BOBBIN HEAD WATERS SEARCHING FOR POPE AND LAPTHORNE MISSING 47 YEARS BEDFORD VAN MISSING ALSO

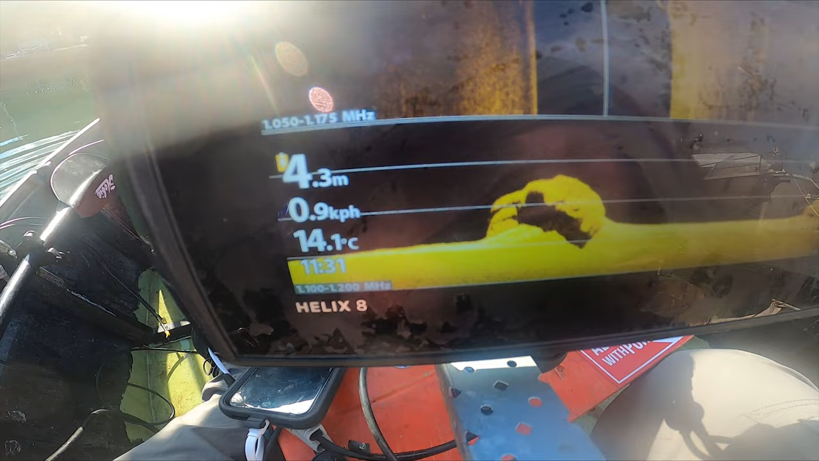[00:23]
On screen: depth 4.3 m, water 14.1°C, speed 0.9 km/h
We might even have, I'm hitting it, it doesn't want to stick. Station, John Lawson, who is the general manager of this beautiful
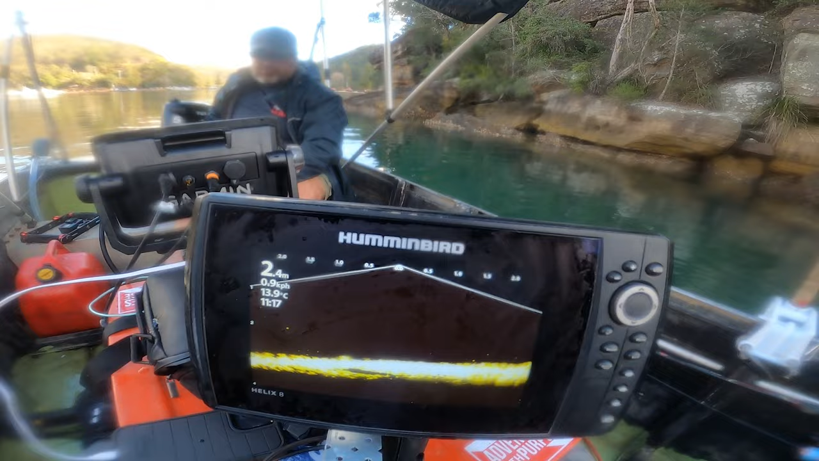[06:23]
On screen: depth 2.4 m, water 13.9°C
Again, we're in these big boulders, and you know it's most definitely a boulder, but with the road being right there, I mean, that rock's probably another year before, right there.
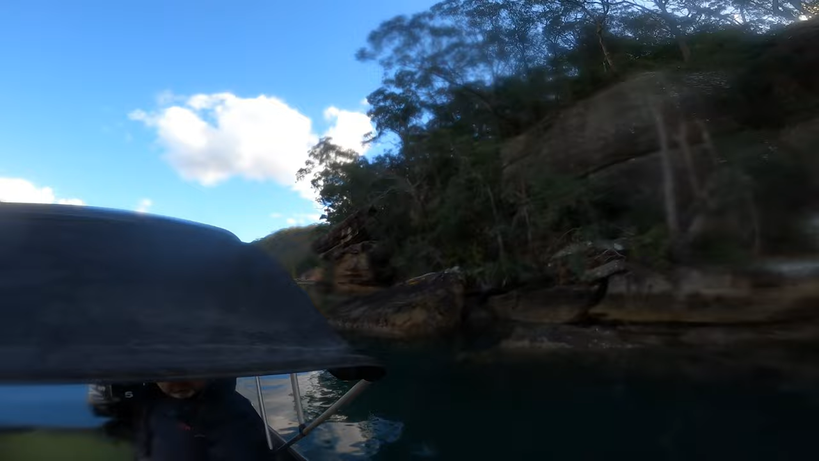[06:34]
So it's definitely rock.
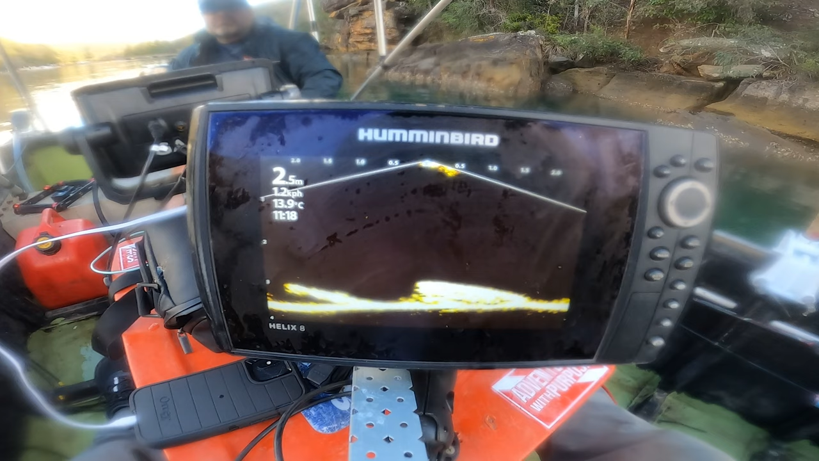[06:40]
On screen: depth 2.5 m, water 13.9°C
It's not large enough. It's less than a meter in height.
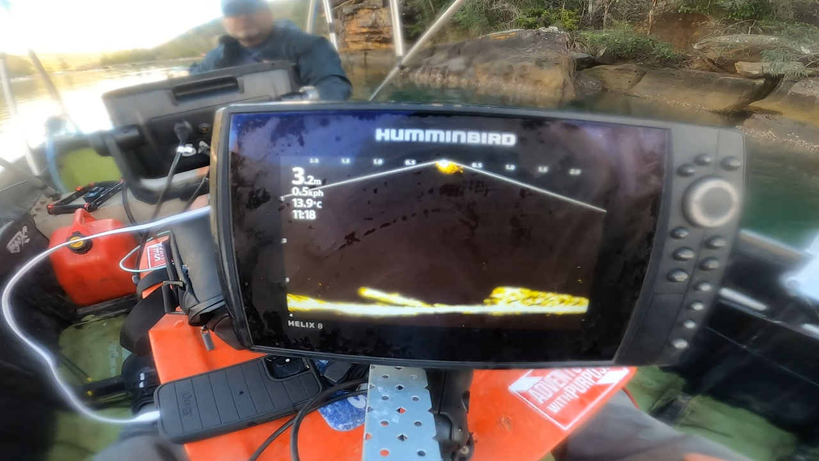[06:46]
On screen: depth 3.2 m, water 13.9°C
So that's a rock, definitely, because it's...
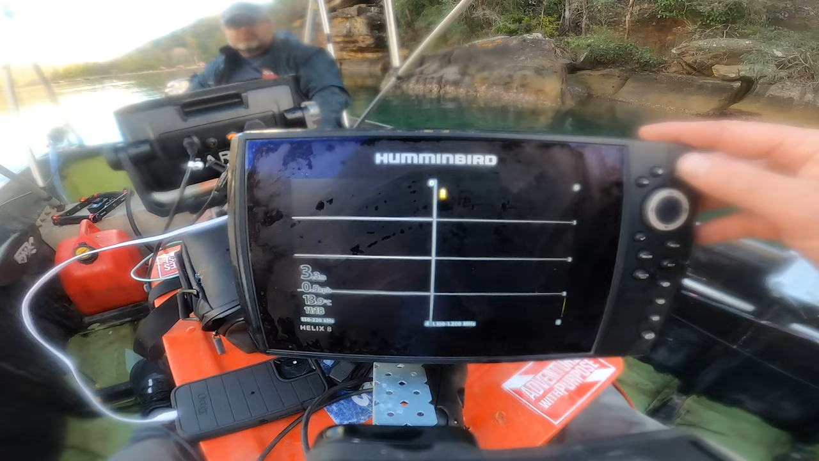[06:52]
What'll give it away is there's like a tire straight sticking up.
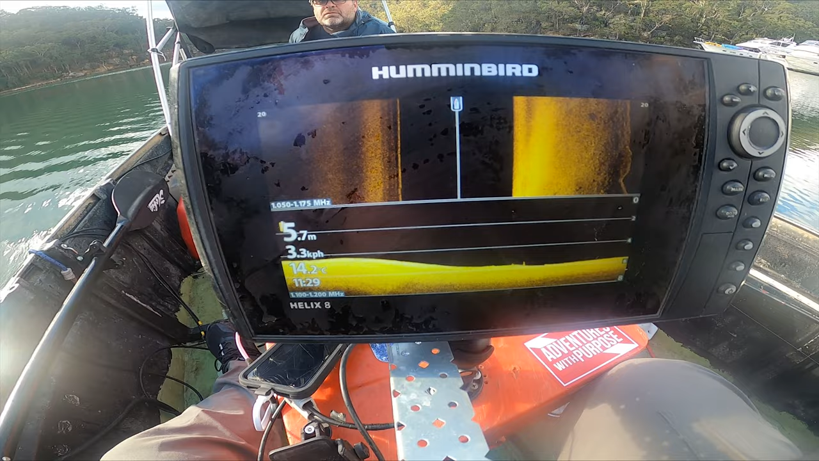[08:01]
On screen: depth 5.7 m, speed 3.3 km/h
meters of water, and we are literally right here in the car park.
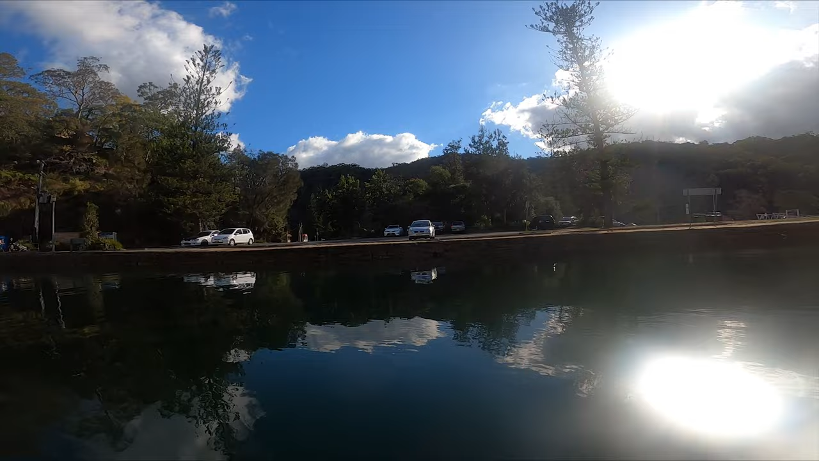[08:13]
And, you know, this would be an accident scenario where they just drove in by accident in the dark.
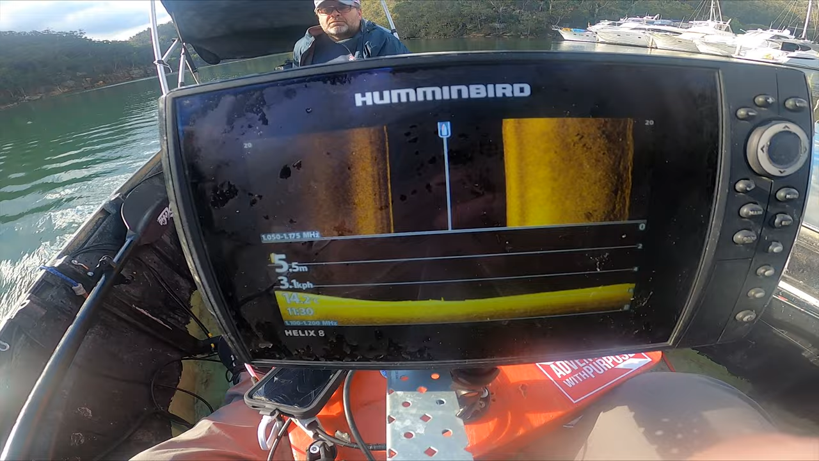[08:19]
On screen: depth 5.5 m
If it went in, no one would ever see it. 5.2 meters of water.
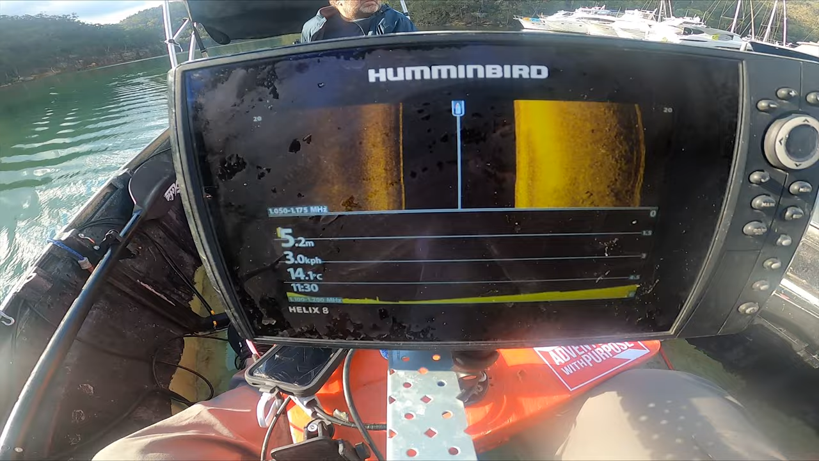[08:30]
On screen: depth 5.2 m, water 14.1°C, speed 3.0 km/h
5.1. Still 5 meters of water right next to the car park.
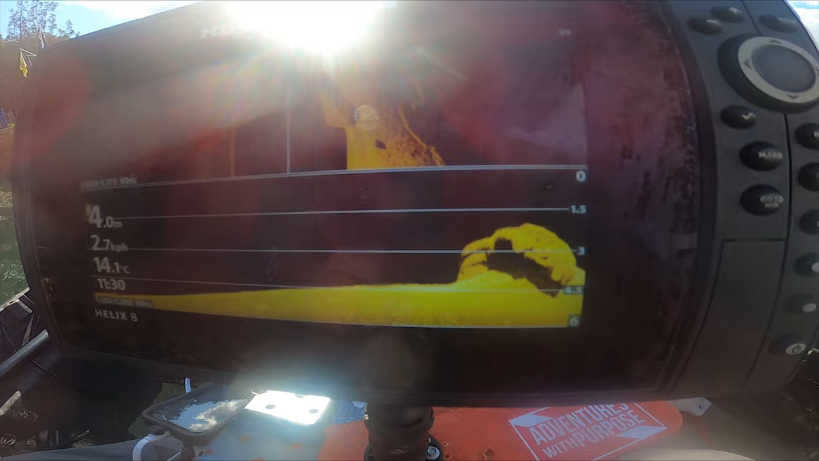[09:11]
On screen: depth 4.0 m, water 14.1°C
That's a car. Uh-oh. How's that, Daniel? Yep.
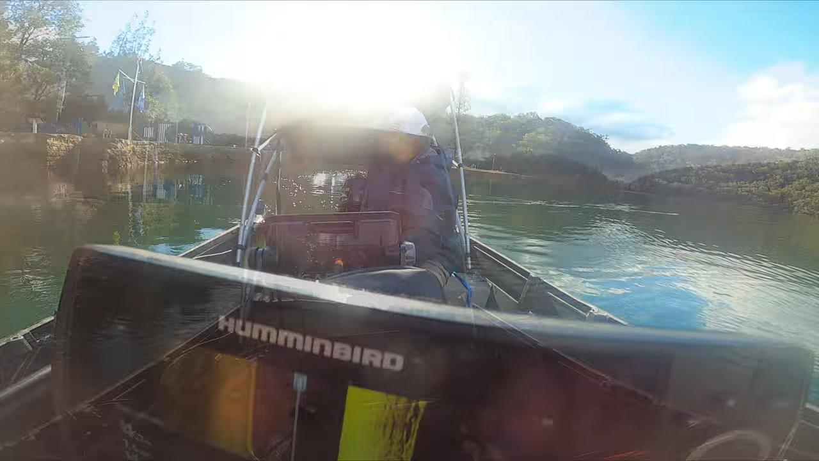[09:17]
We have right at the old location of the stairs, and it's sitting right there.
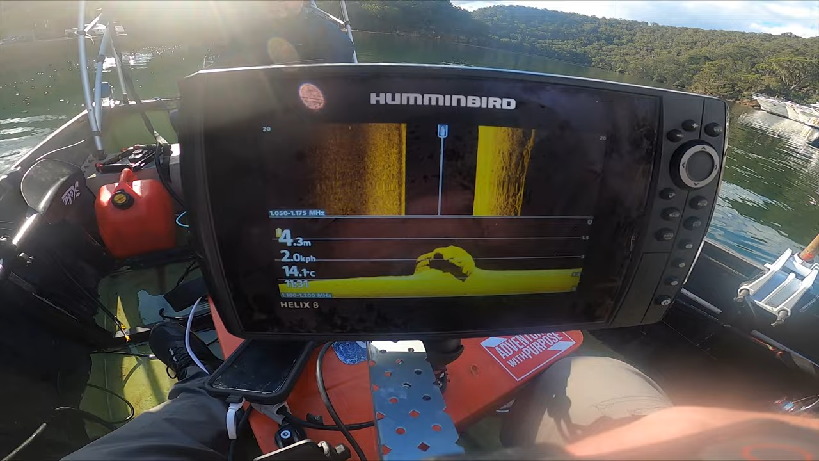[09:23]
On screen: depth 4.3 m, water 14.1°C, speed 2.0 km/h
And you're in a national park, and we have a car. We might even have, yeah.
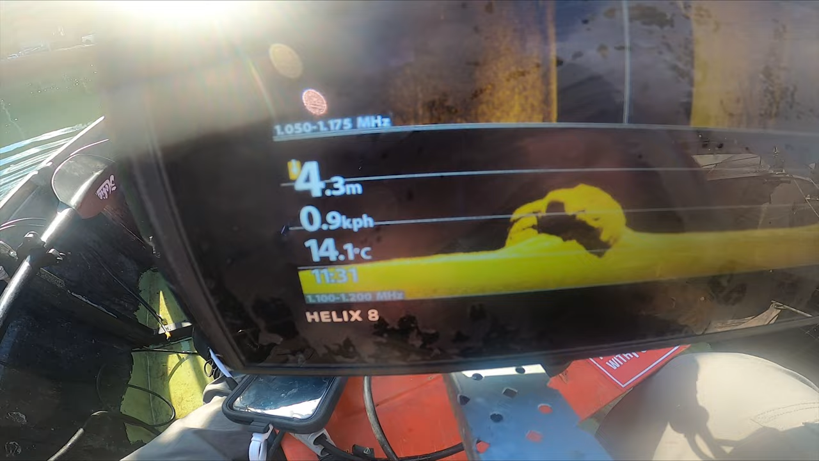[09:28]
On screen: depth 4.3 m, water 14.1°C, speed 0.9 km/h
And it looks old. And it's flattened.
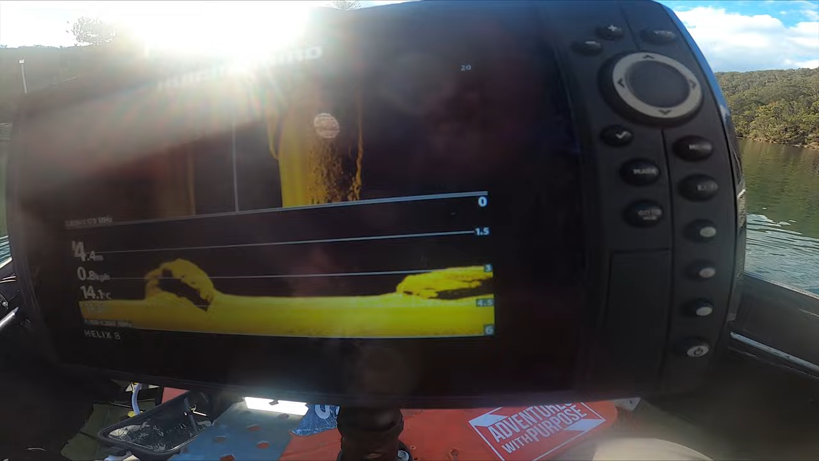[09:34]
It's got a flat surface to it, front end, broken down, and
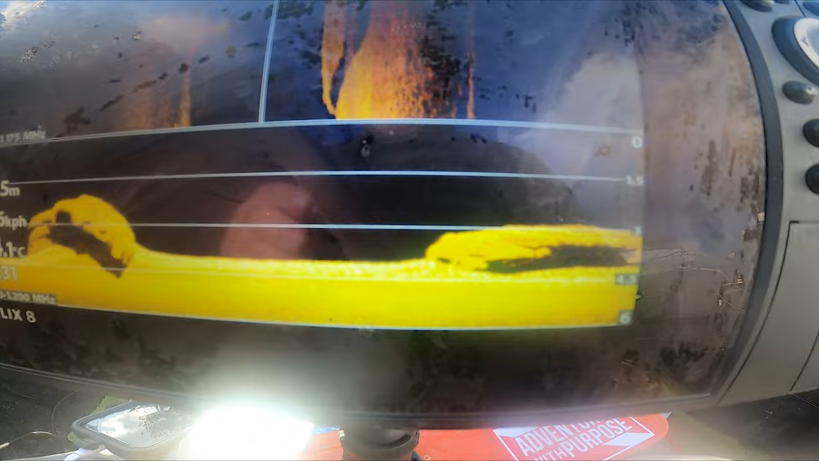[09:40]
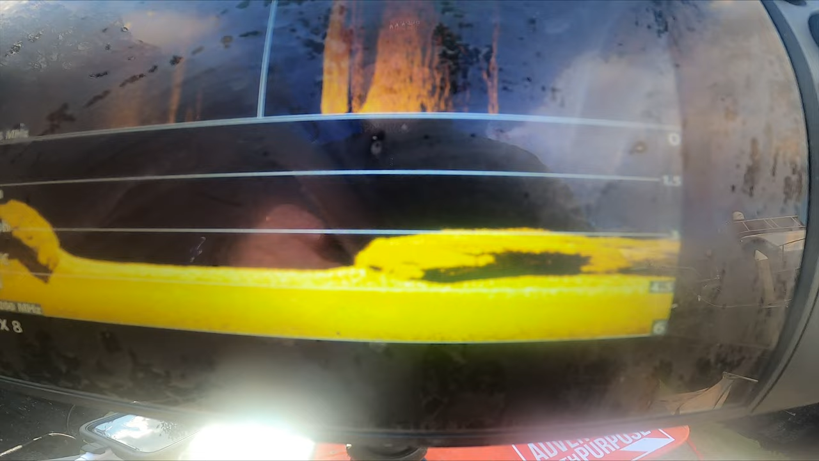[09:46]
I don't know, Dan. That's very possible right there.
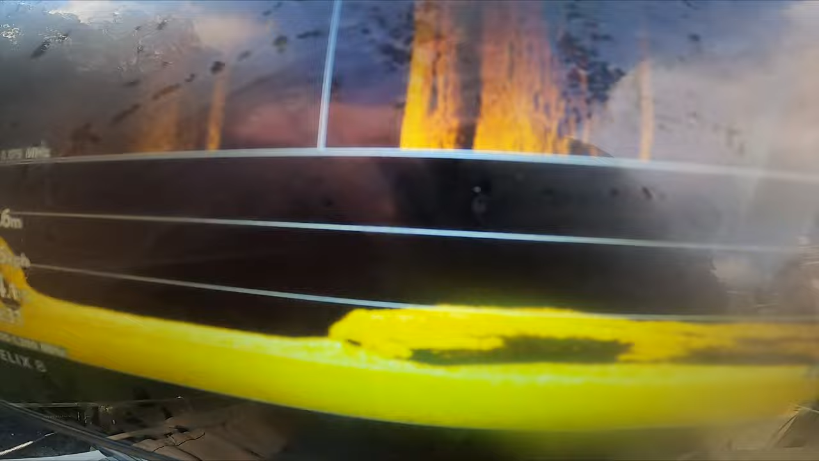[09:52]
Let's and Dan's gonna go over it one more time. And here it comes. I mean, look at that. Look at that right there.
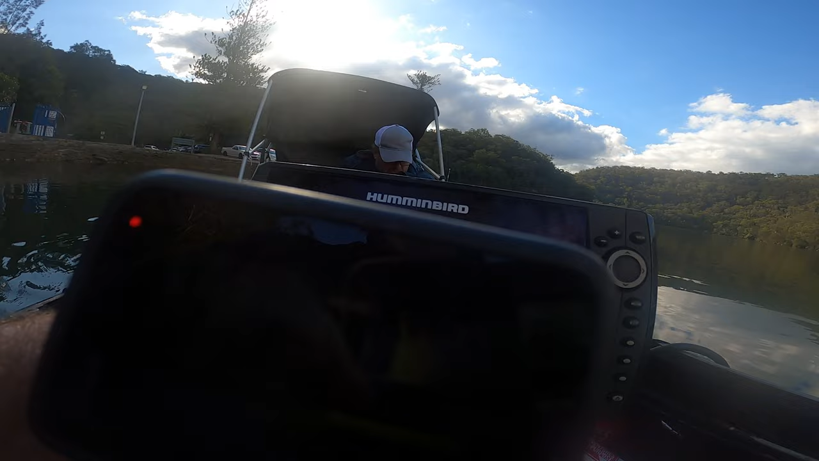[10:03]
We have a car sitting right in the water,
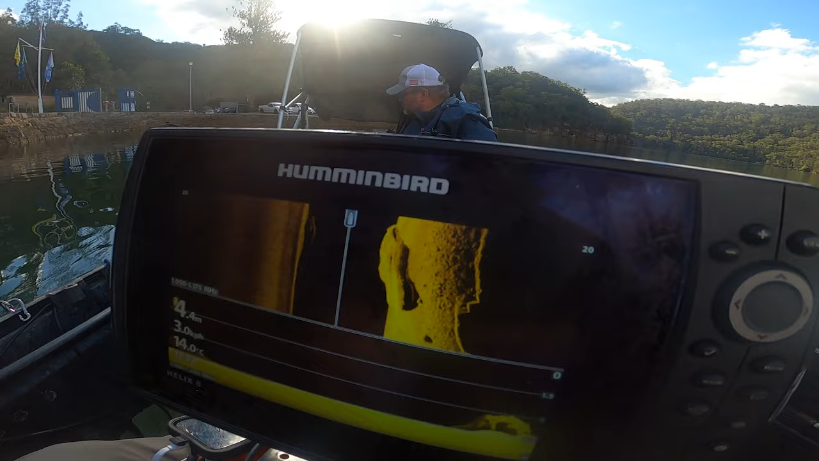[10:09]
right in the area that you would have think that it would be there, and it's old too.
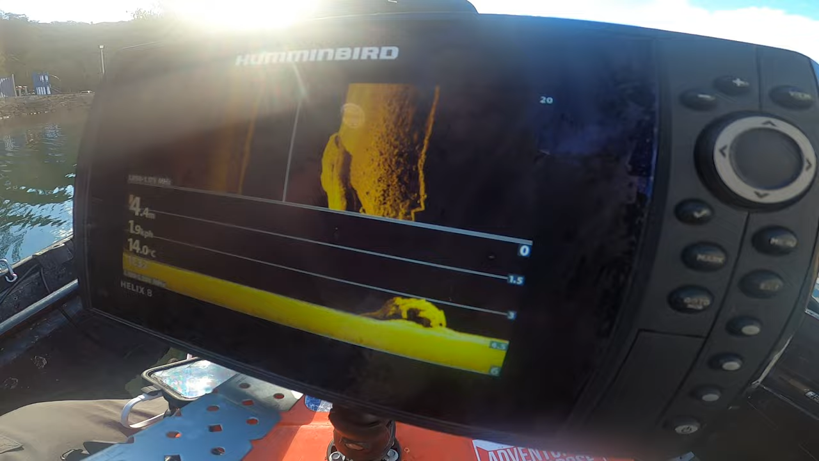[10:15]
On screen: water 14.0°C
So let's get the magnet on this thing. Yep. Okay, let's pull back.